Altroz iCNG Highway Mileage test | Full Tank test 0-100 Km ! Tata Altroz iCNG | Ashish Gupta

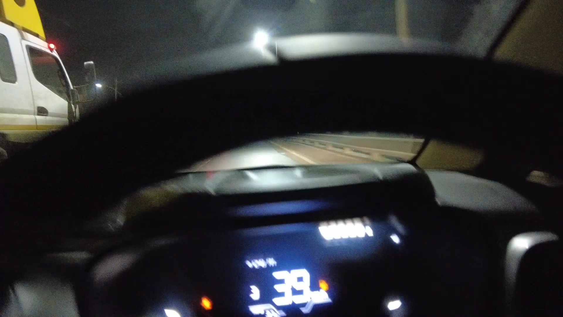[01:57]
ओड़ोमेटर में देखोंगे तो CNG फूल है ट्रिप पे लगाया है 3.7 किलोमेटर चल चुका हूं और रात के 12.48 अम हो रहे हैं
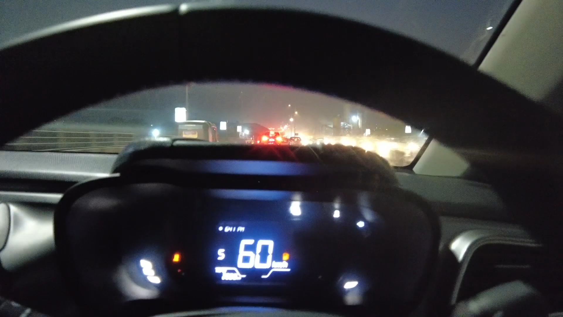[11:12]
अब भी गाड़ी चल रही है और सी एंजी ते गरीन हैं पर आपको दिख़़ा होगा और यहां पर कि अब गया है से एंजी जश्ट अभी